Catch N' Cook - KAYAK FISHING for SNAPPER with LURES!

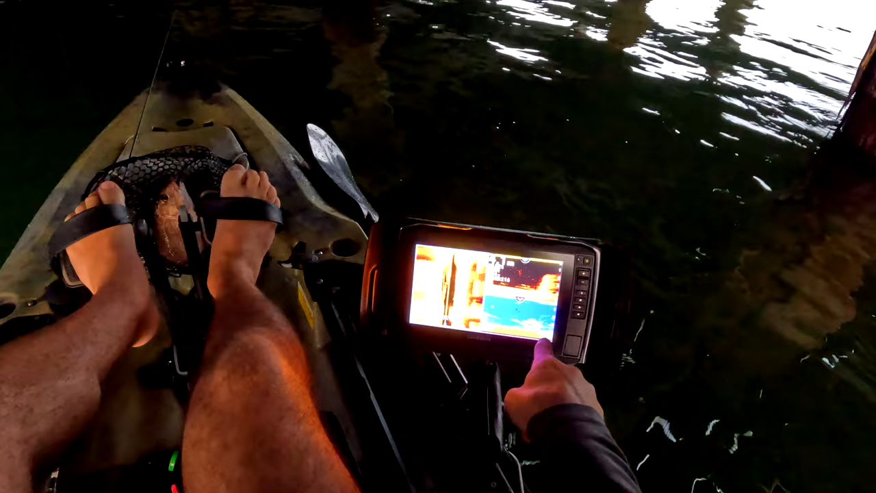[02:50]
So there's a bait ball there, and there's fish just feeding off it. There's a little pinky.